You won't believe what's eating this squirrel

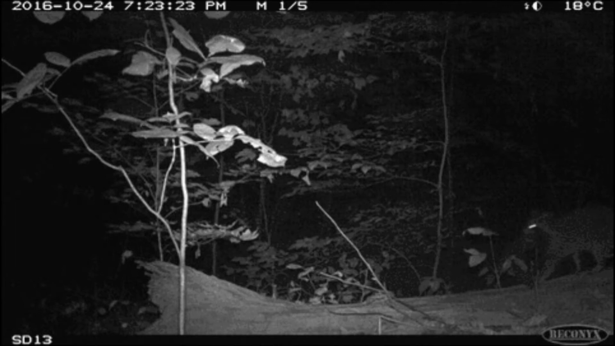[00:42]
This is not typical. We see raccoons and squirrels frequently on our camera traps. They're our second and third most seen animals, but we rarely see raccoons. This is the first time I've ever seen a raccoon eating a squirrel.
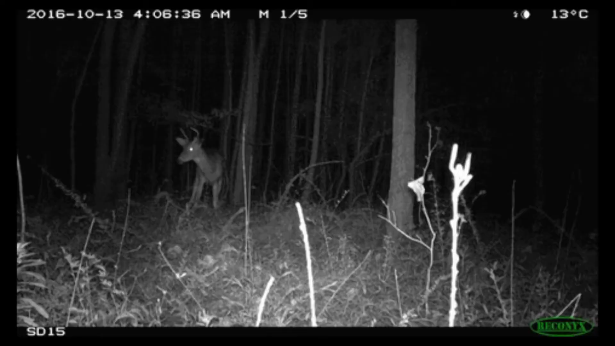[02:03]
This, I've never seen anything like it before. Again, raccoons and deer are freaking animals on our camera trap, and here we have a raccoon that looks like it's chasing a deer. Wow, what do you think is going through the mind of this raccoon? I do not know.
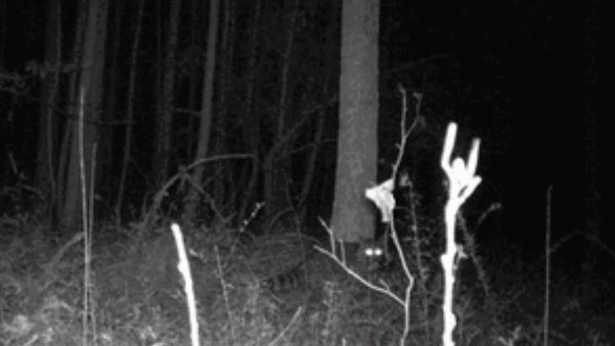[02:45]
but it doesn't shine light on the scene that the animals can see. So what do you think they're actually seeing and doing in this picture? Right. It's four in the morning, so it's really dark right now.